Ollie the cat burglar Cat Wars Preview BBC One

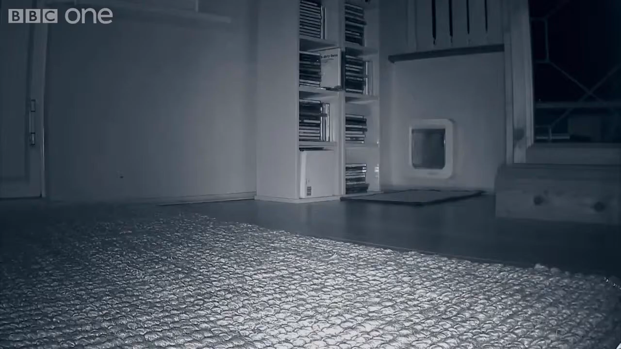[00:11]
Yes, it's Ollie. It should keep him out, but he's cunningly worked out a way round the one-way flap. He eases his claws round the side, and instead of trying to push through it, he pulls it towards himself.
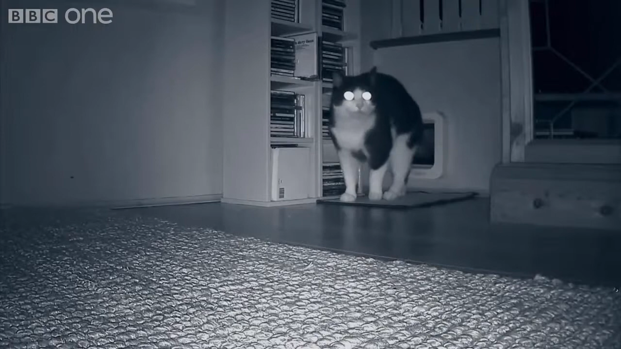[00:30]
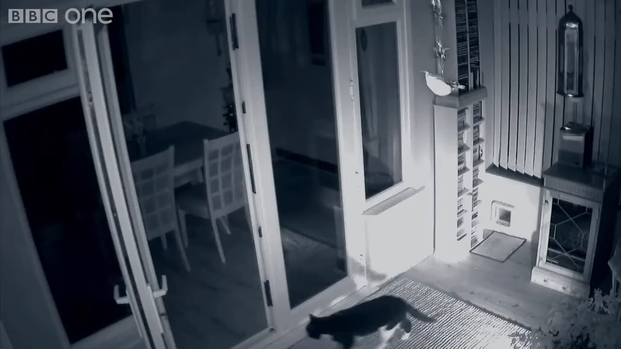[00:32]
You have to hand it to him. It's resourceful. Using the same trick, he's then back at 1am. In fact, the first 24 hours the family are away, Ollie comes in ten times. It's as if he knows they're on holiday.